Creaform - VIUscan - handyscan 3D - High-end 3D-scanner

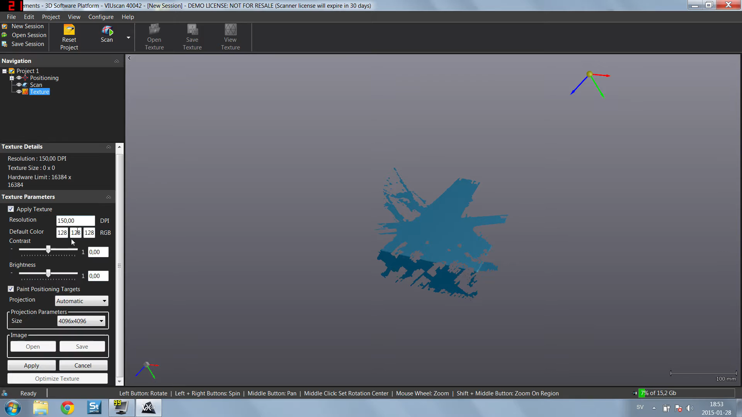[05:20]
Texture, different resolution, like so. And we're on. Okay, yeah. So there we go. So let's go scan again.
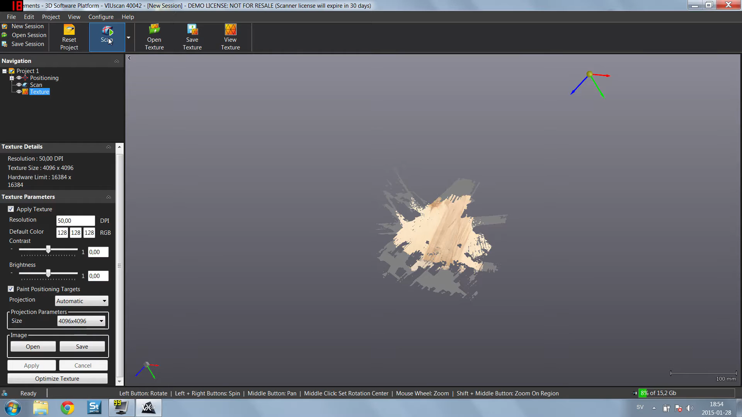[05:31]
So what's happening here is, as you can see, when I move the scanner around, so on the display you will see how we kind of move around the object as well.
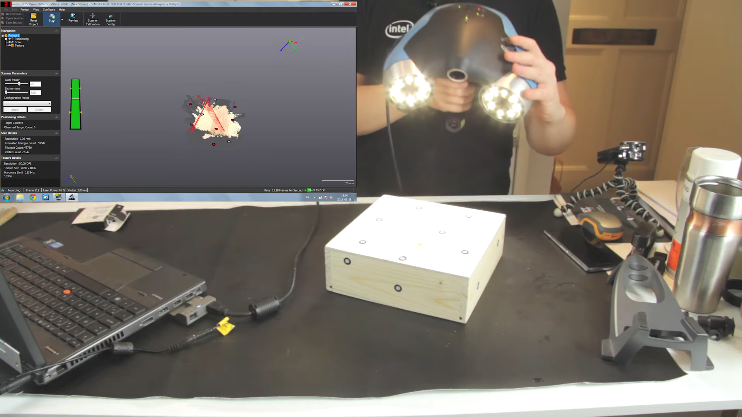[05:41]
So you also have a range detector on the left side.
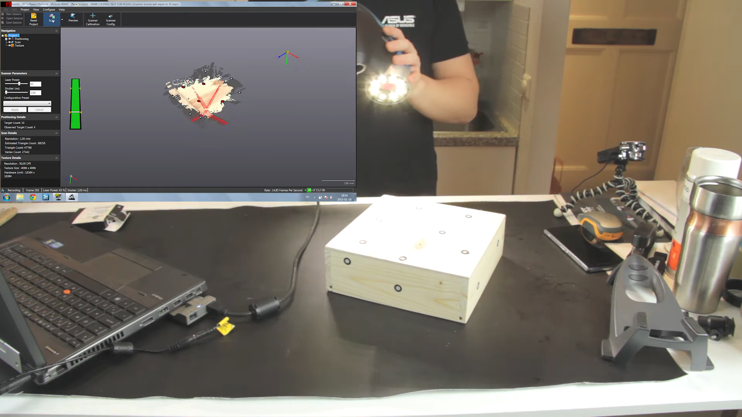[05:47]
So if I back off too much, it will stop tracking. So it won't scan. Now I have to go quite far away.
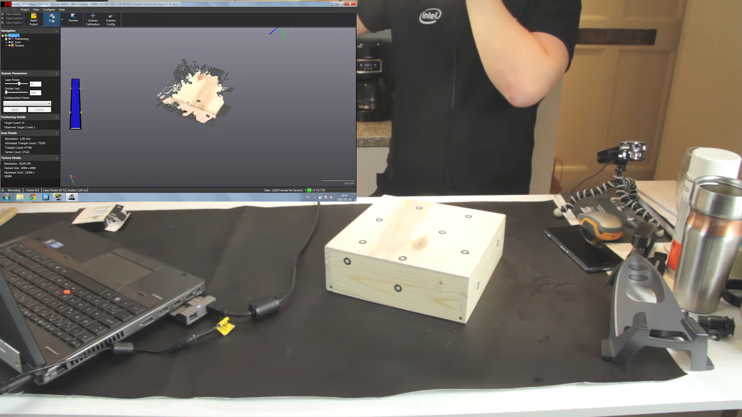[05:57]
So now we can't scan anymore down here. The same thing happens if I go too close. So it will pick up.
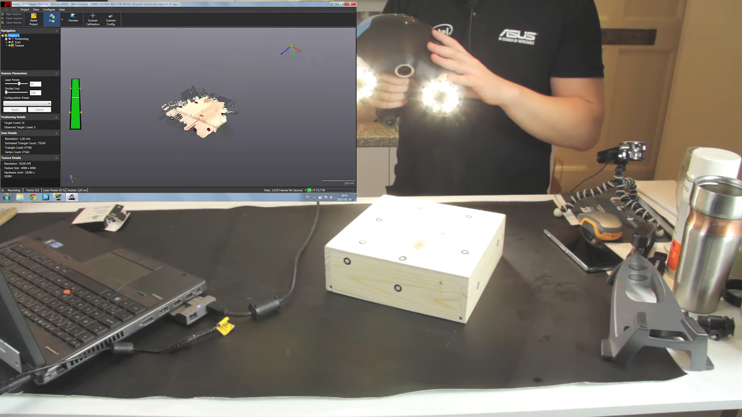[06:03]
And then if I go too close, it will stop track as well. So you can see I can move it, but it doesn't move on the screen.
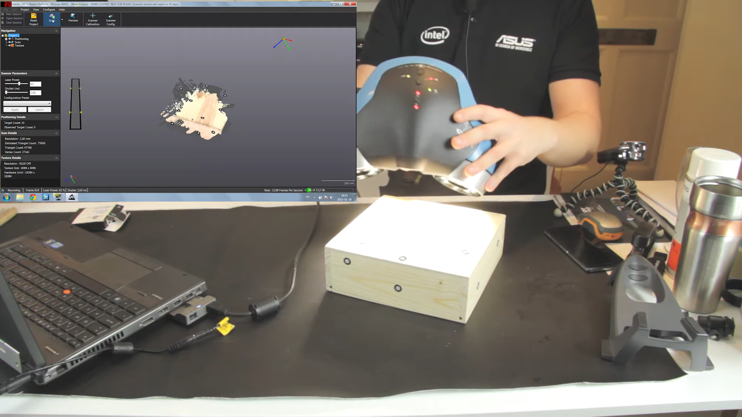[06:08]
So optimal distance is over here. So we have these LED lights as well that will help you.
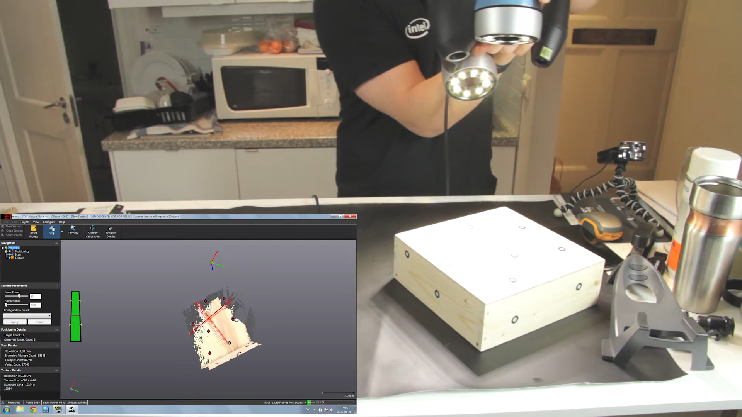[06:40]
This is great for being able to reach different areas and well, it's like painting with a paintbrush. But what's also unique is that since it's real-time tracking,
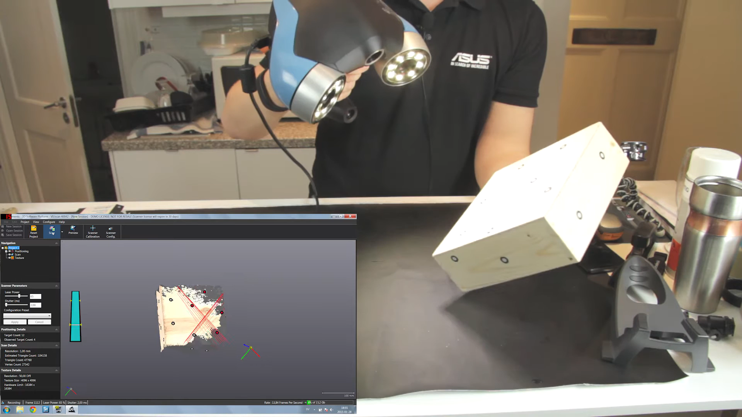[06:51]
I can actually hold the object and scan it while while I'm holding it. So it doesn't really care about vibrations or anything like that. It's not it's not a measuring table. This is a handheld scanner and it does it great.
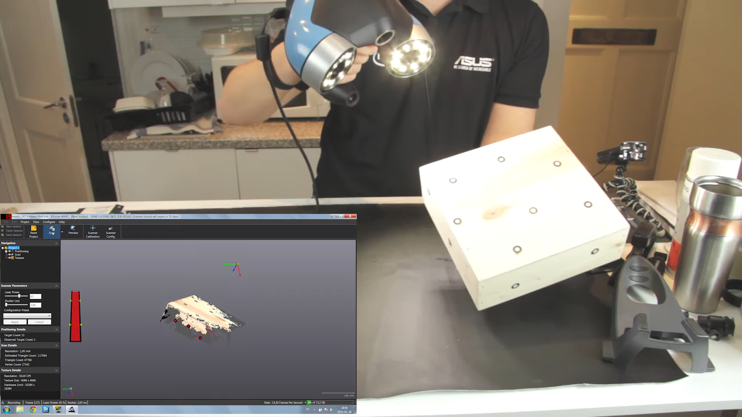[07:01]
The only thing I have to be careful here is not to scan my own hand. So let's see. I'm going to continue scanning here to get some extra details.
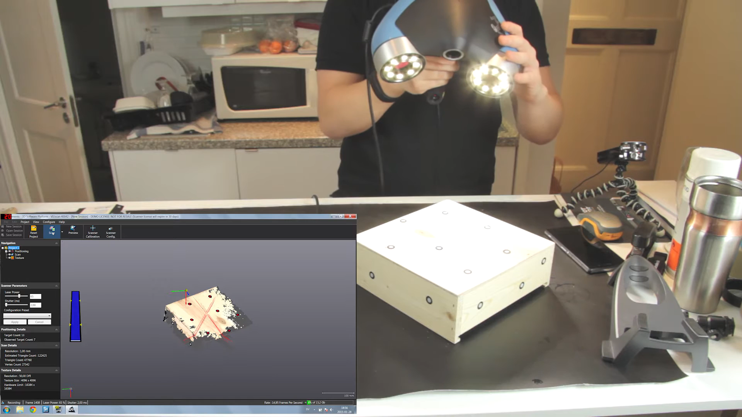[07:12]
We can just stop and zoom in as well.
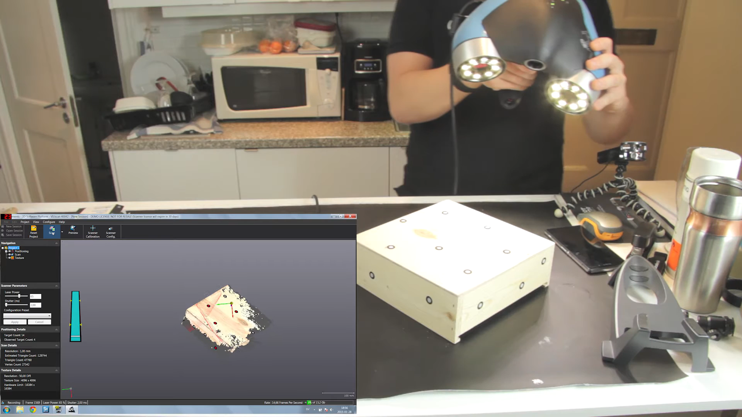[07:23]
Let me just get some more on the top here. So the trick is to move around a lot. You can see the red lines on the display.
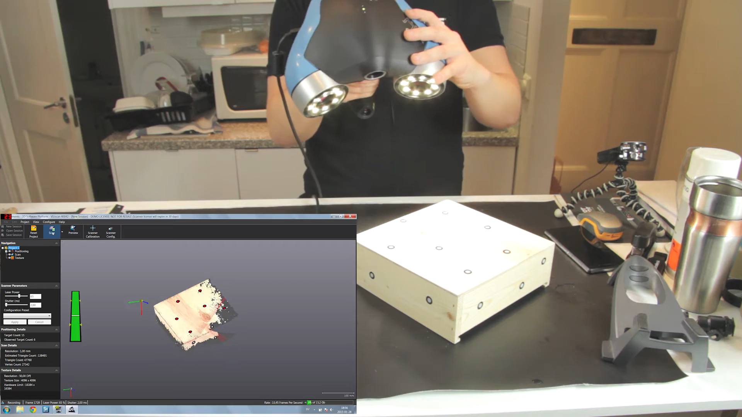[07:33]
The goal is to basically to let them travel all over the model. Then you will have good measuring results.
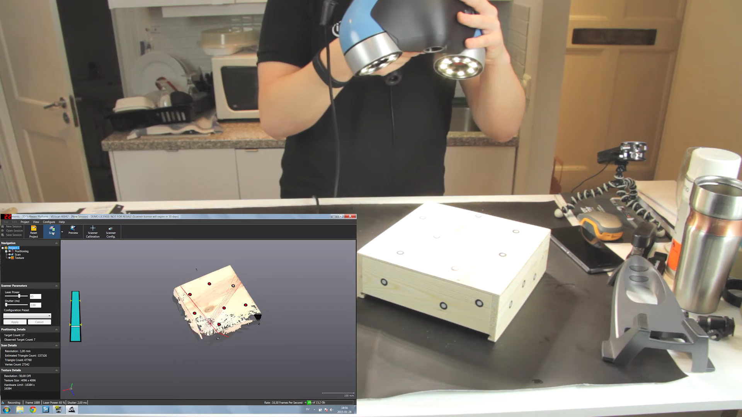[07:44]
So let's just get a few extra details over here.